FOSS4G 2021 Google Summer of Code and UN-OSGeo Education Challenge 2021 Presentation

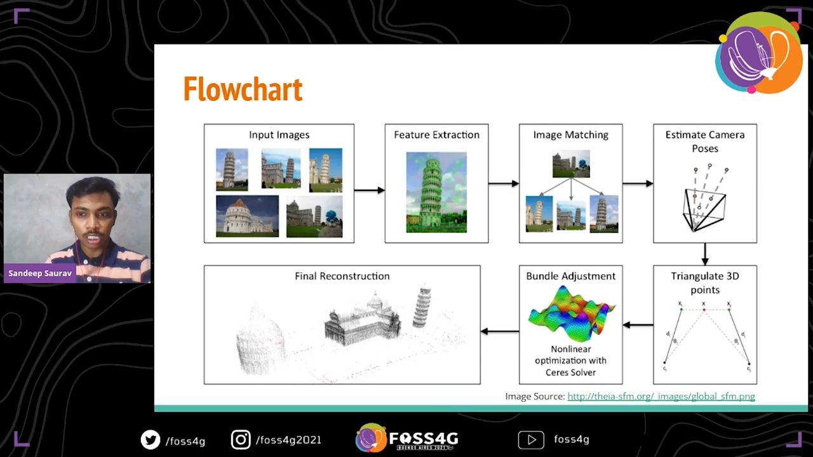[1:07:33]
did triangulation points, and then bundle adjustment that leads to final reconstruction of the image. So feature descriptor, there are the various feature descriptors available like SIFT, SURF, CASE, ORB, and the BRISC.
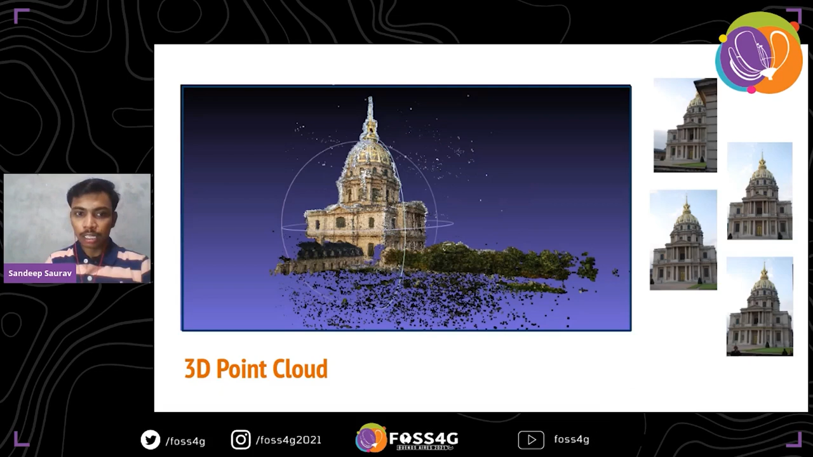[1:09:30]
This is a sample of my work. This is the MapMate user interface after I did my completed GSoC.